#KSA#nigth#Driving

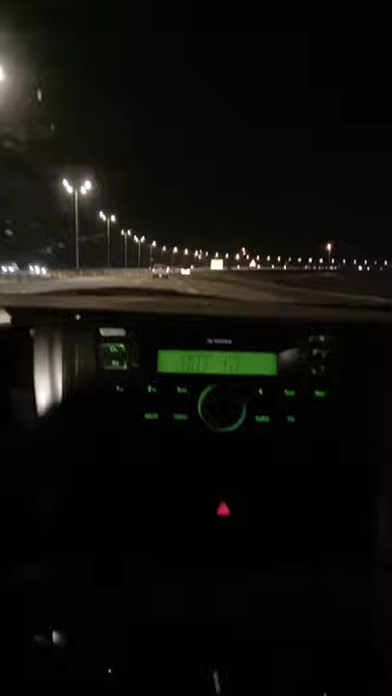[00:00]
Magandang gabi sa inyong lahat. Magandang gabi KSA. Ako ay nagmamaniho. Pabalik ng Alhasa. Galing ng Alcobar.
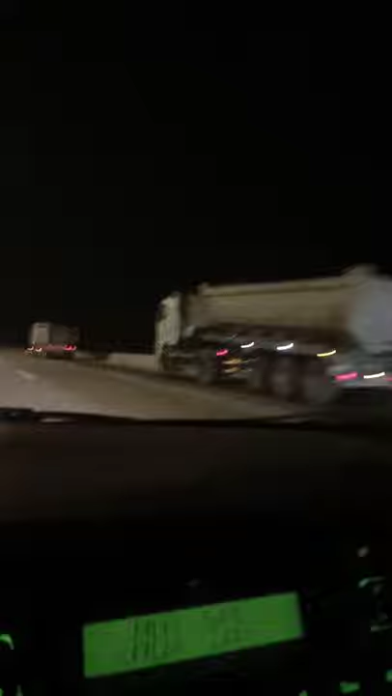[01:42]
And ito yung mga drivers na bumabiyahe ng gabi. So, sila ay bumabiyahe ng mga mga lalayong lugar dito sa Saudi Arabia. And kung mapapansin natin, may mga nakaparking sa gilid ng highway. Bakit kaya? Dahil sila ay nagpahinga rin ng kakaunti.
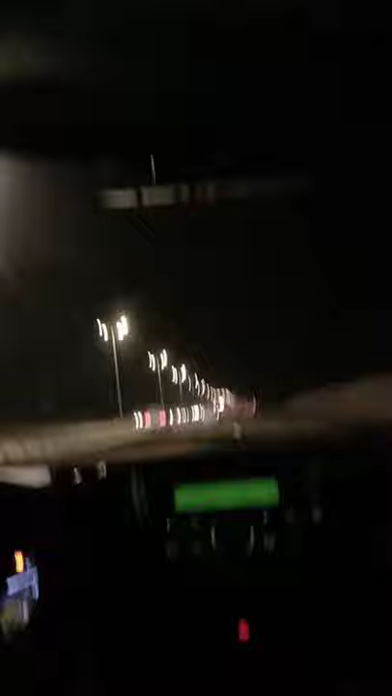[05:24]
So, hanggat maari, naka, naka position na maayos yung cellphone mo. Ayan. Okay, going to Alhasa, ang aking binabaybay na highway. Dahil galing ako sa Alcobar, the mom. Thank you.